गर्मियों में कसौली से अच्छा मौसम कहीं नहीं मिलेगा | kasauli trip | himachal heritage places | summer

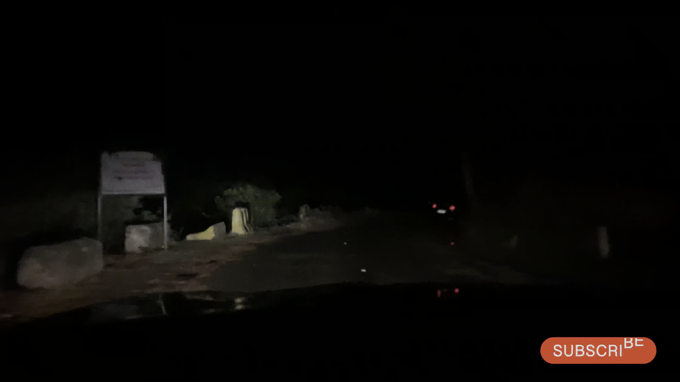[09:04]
दोस्तों ये है कसौली वाला रास्ता,
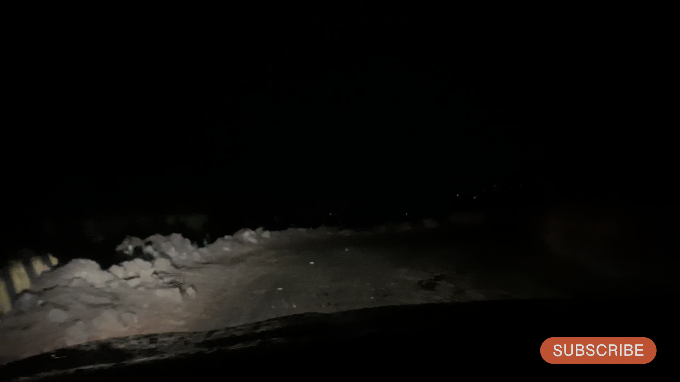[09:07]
कसौली के लिए हम टर्न कर चुके हैं और देखो बारिश हो रही है और वाह क्या नजारा है,
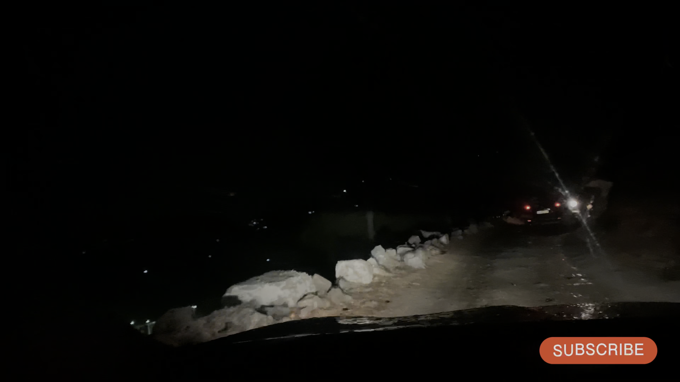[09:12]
नीचे पूरा शहर दिखाई दे रहा है,